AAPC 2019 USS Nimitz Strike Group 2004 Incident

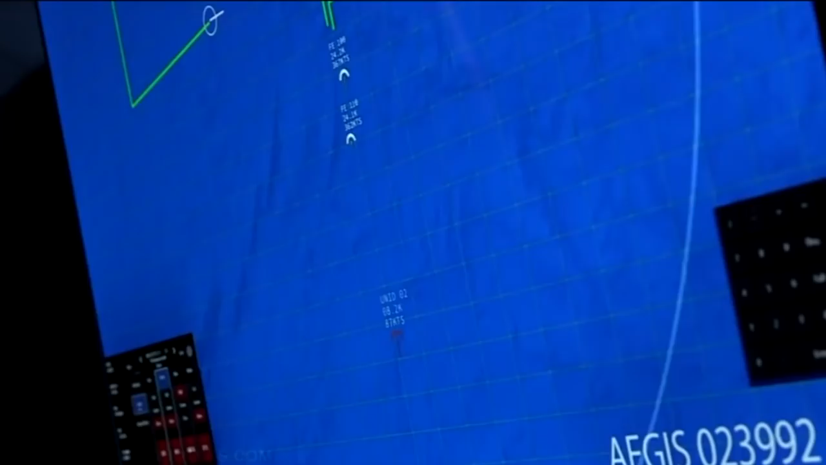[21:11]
As Fast Eagle approaches the target, they see nothing unusual.
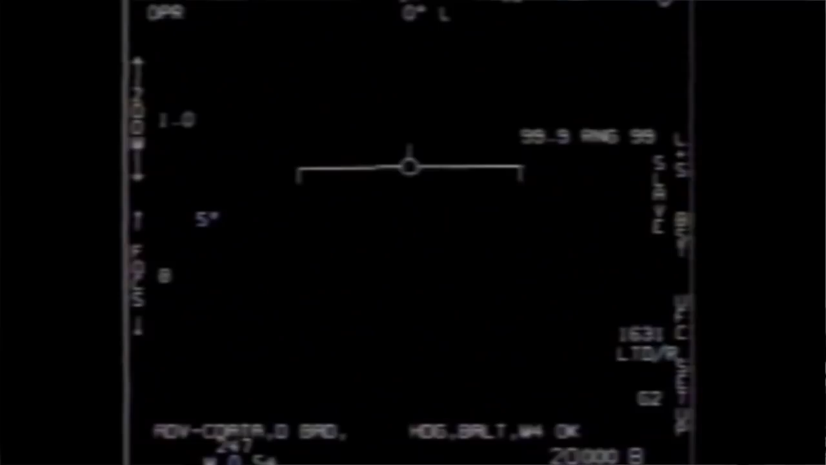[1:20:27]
Now watch. He almost loses lock.
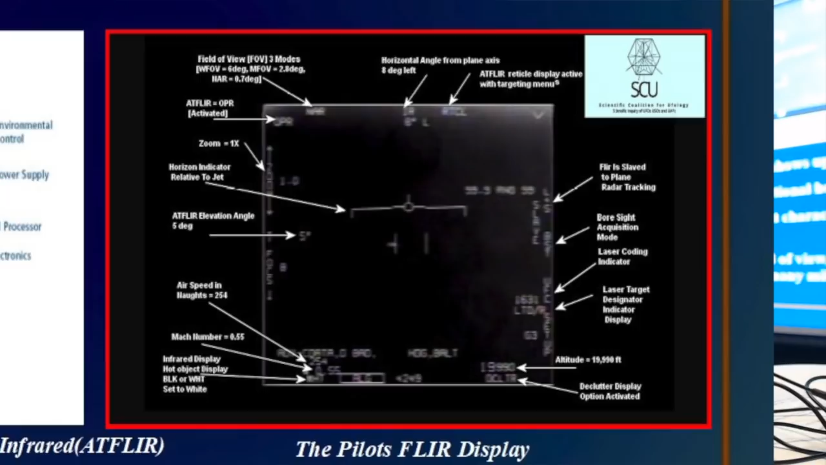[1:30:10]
Okay. All right, I want to talk a little bit about, you've kind of seen this before, but And I'm in no way am I an expert on flare cameras or anything, but I did the best I could through some research.
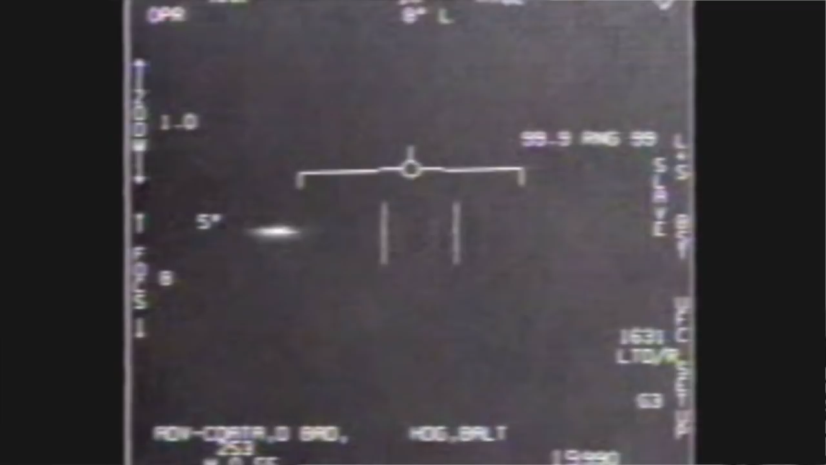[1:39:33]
This is NAR up here. One, and doubled, it's still one. And then finally it goes to two, and then goes off the screen. The other interesting thing is that during this, I want to play this again.
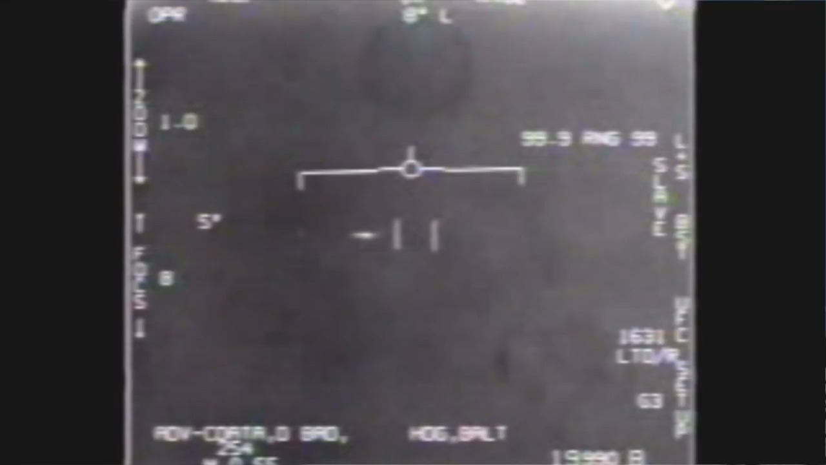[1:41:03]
And it probably vibrates, a few tenths of a degree anyhow, maybe the whole amount. And so I thought, well, you know, maybe that's a good explanation for how this happened. The whole thing is a bunch of baloney, you know. But if that were happening, the flare video would be useless. I mean, it would be constantly losing lock, you know, all the time, because, you know, it's constantly vibrating, or at least, you know, you can't have that and be useful.
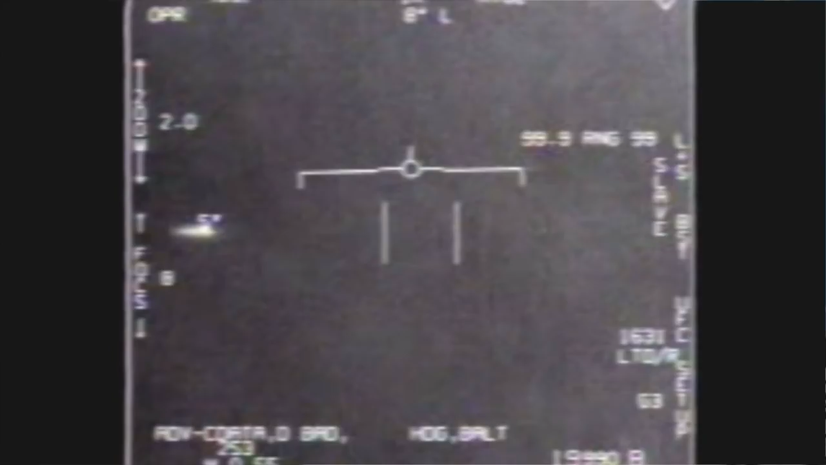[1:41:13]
And we know there's a servo mechanism.